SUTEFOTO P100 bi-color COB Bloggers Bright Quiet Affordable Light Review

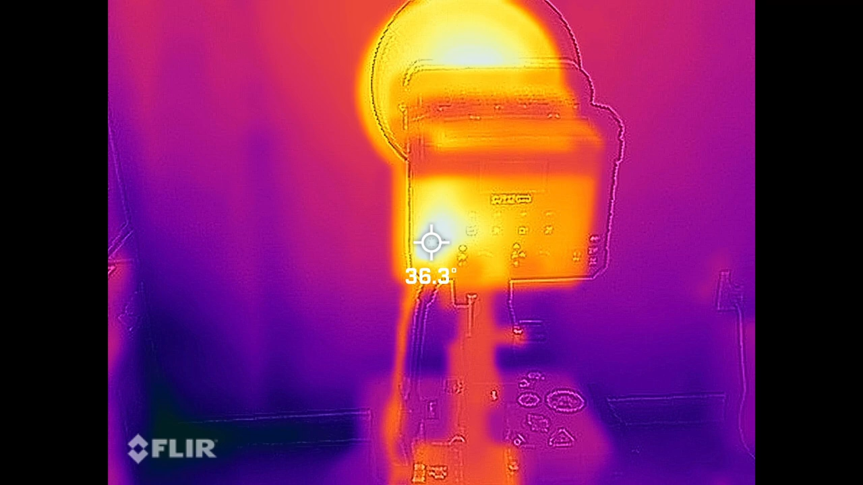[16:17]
the hot spot is not bad at all, and the light does not really get that hot.
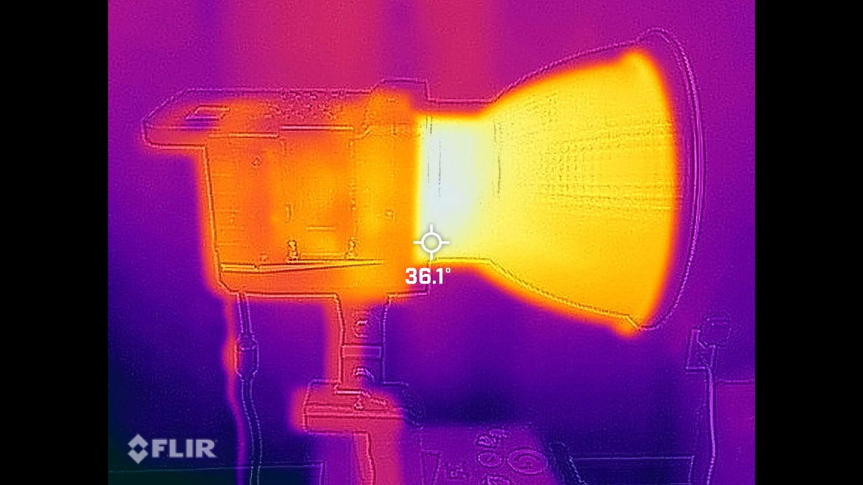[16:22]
The cooling is very well controlled. This light, the P100 BI from SuteFoto,